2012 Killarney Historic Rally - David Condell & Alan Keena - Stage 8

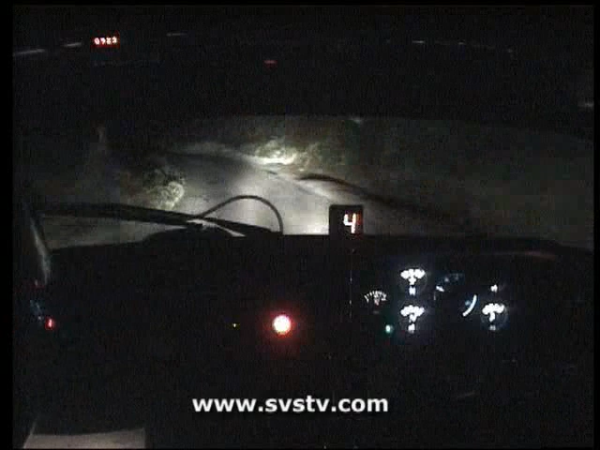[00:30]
3 right, water inside. Repeat, 3 right, water inside, 40. With 2 left, go, 120. With flat left, 80. And flat right, water on the inside, 40. With 2 right, slowing, water for square left, rocks on the inside, don't cut. 150. 3 right, repeat, 3 right here, sudden tight, 4 left, down, don't cut.